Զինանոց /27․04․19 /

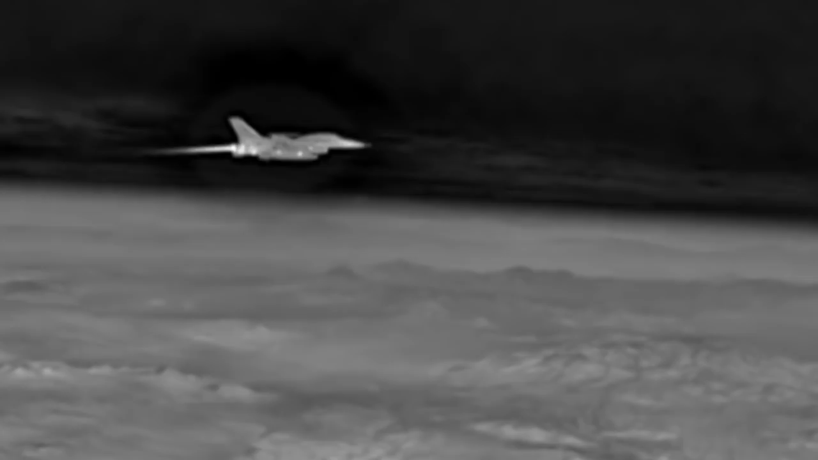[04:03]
Համակարգը միացնում է բոլոր 6 ինֆրակարմիր տեսախցիկների պատկերը, տալով մեկ միասնական պատկեր,
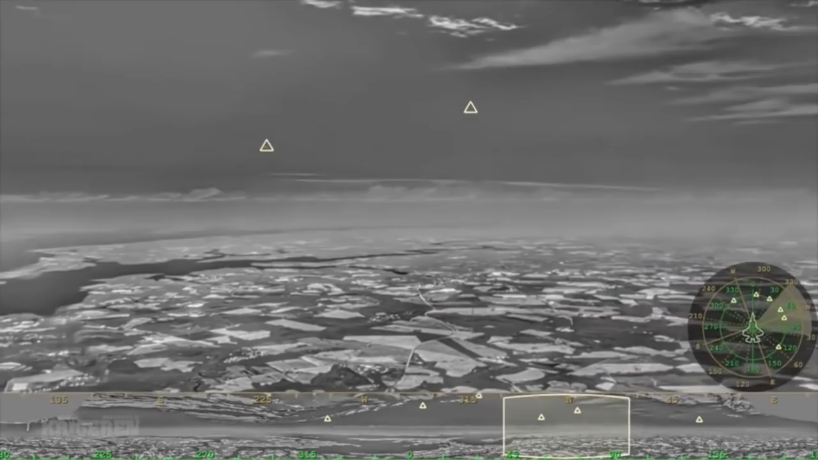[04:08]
որի վրա բացի ամբողջ շրջակա միջավայրը առանձնացված են հյուրային և հակառակորդի ուժերը։ Համակարգը թեթև է և կարող է կիրառվել բազում թռչող սարքերի վրա։ Մեկ այլ նորություն,